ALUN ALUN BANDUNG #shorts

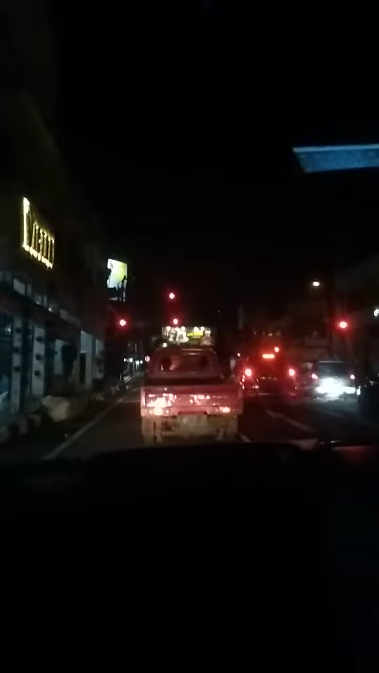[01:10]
Besok langsung aja. Kita dipotong. Tanda merah, oke. Dipotongin beren. Jangan larti itu, Kak. Mulainya kebanyakan gitu. Lah itu ujian SIM ge, belok kiri mah langsung.
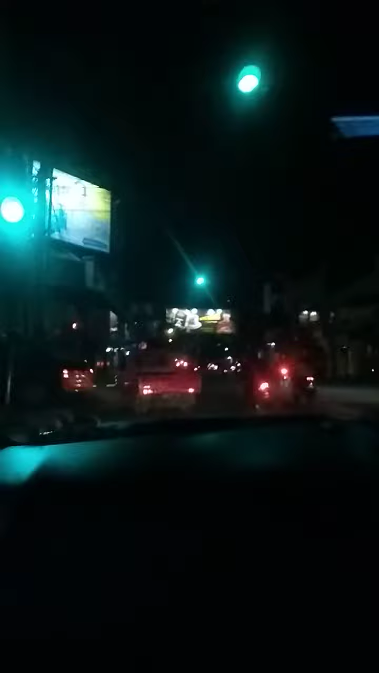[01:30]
Tapi ini di kota-kota juga kasih di sana mah belok kiri ke pulang pulang. Kan